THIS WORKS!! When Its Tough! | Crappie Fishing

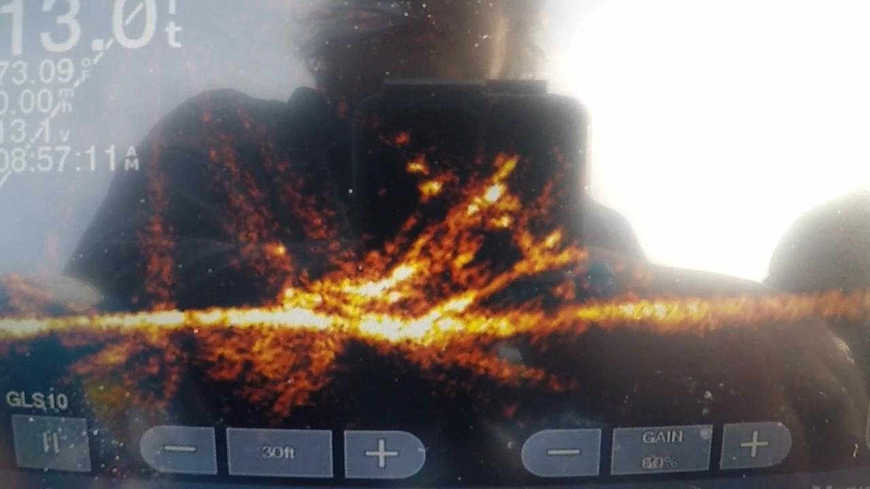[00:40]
what the fish are doing go to the next one so as you'll see in today's video
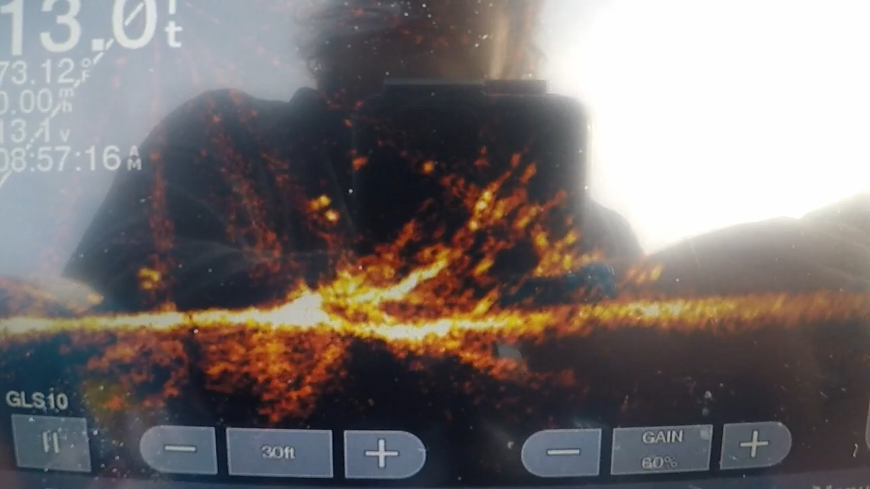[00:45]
i found a lot of places i think i only recorded my live scope two or three times but